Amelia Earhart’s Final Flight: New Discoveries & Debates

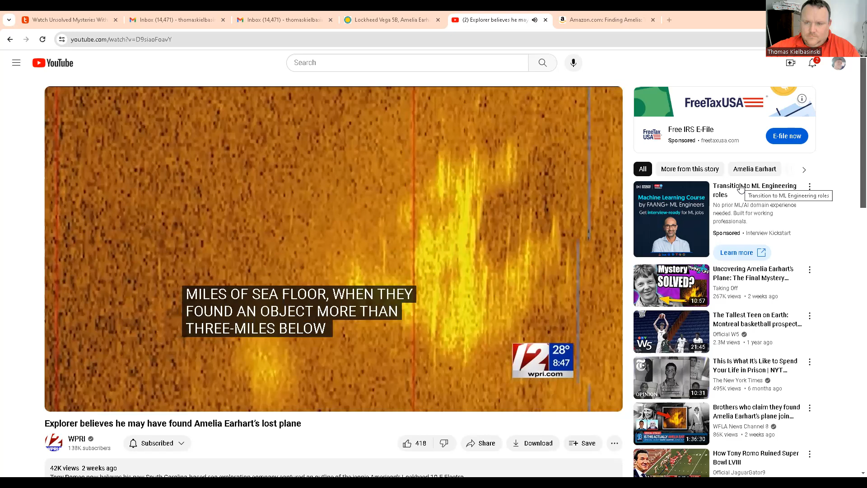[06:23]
You see the twin vertical stabilizers in the back, and you see those very clearly in the image.